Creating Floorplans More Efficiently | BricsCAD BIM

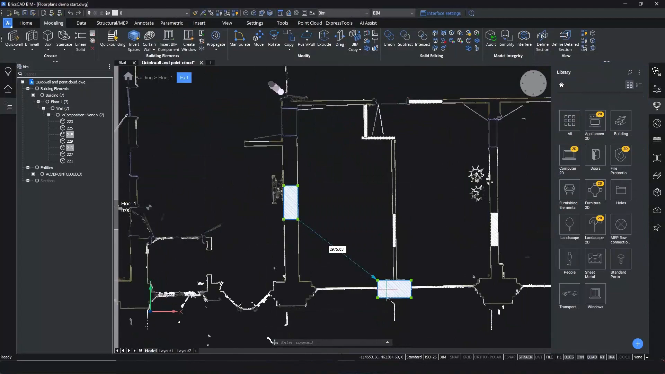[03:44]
BIM quick wall will detect the wall width from the point cloud.
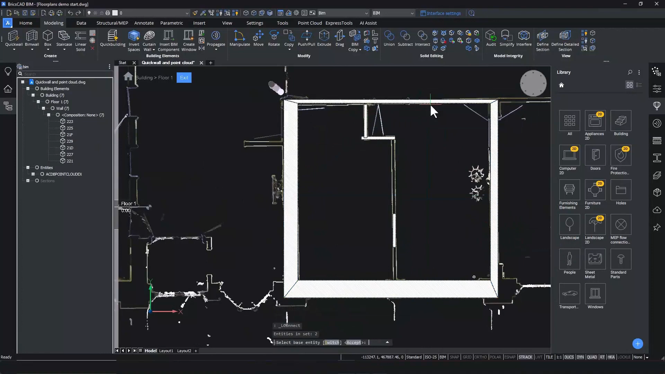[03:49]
Create three wall segments and connect them with intelligent 3D tools.